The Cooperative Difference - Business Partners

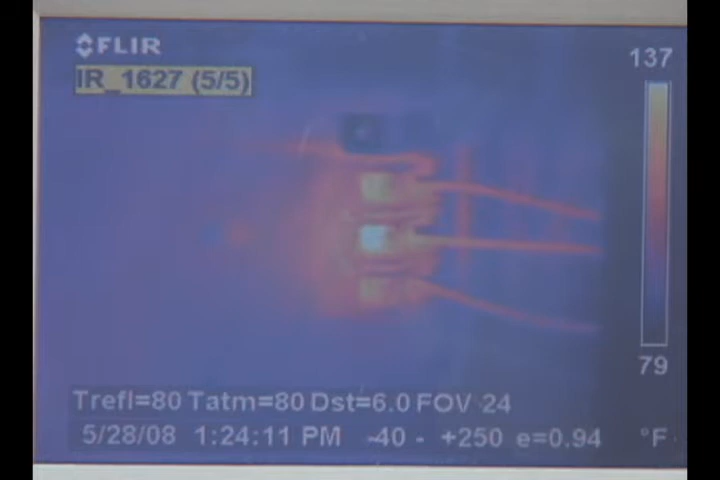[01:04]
On screen: scale top 137°F, scale bottom 79°F
So basically, if you have something in that image that stands out at you,
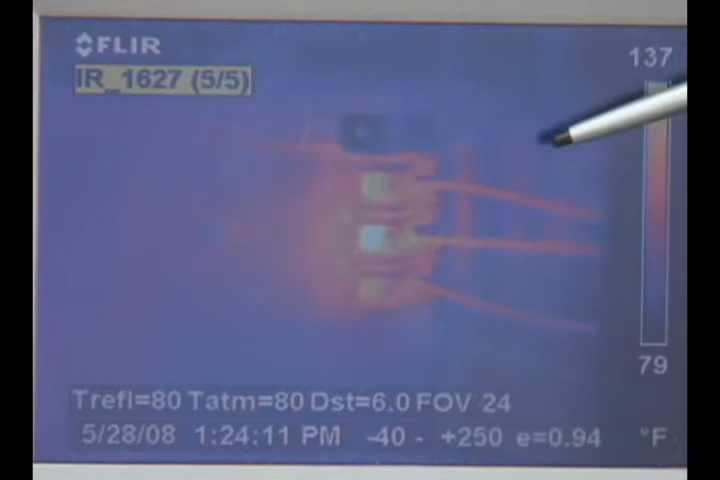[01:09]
On screen: scale top 137°F, scale bottom 79°F
then you know right there you've got a potential problem.